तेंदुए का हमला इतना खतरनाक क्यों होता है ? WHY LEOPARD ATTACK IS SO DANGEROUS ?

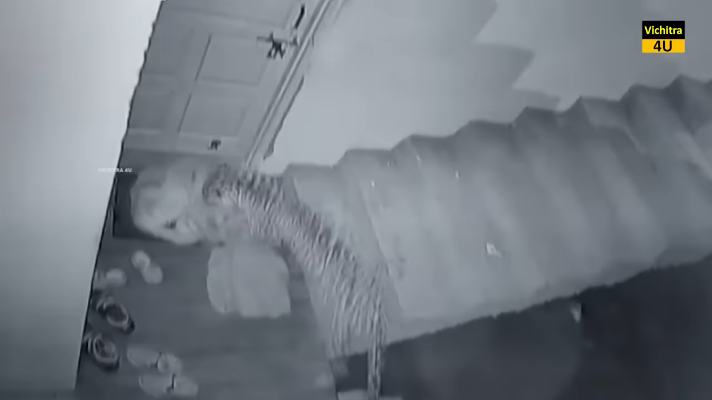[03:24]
जीव भिजली की रफतार से उस पर हमला करत है हाला कि कुत्ता शोर करके मालिक से मदद की गुहार लगाता है लेकिन इससे पहले की लोग कुछ कर पाएं यह अपने शिकार को लेकर सही मौके पर नौदुग 11 हो जाता है